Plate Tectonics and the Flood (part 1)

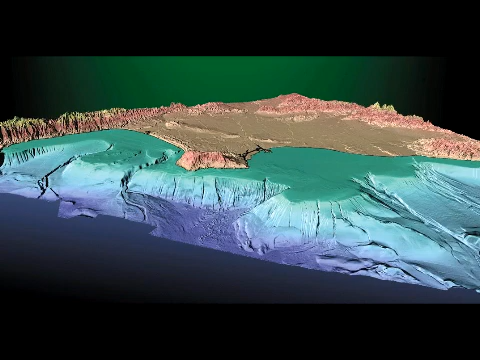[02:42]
this relatively shallow water stretching out from the coastline for an average of 50 miles. The shelf eventually drops off rapidly into the abyssal plain. It turns out that the continental shelves of the continents, which do not change like the coastlines do, fit together very well, much better than the coastlines. Another thing was discovered in these depth profiles.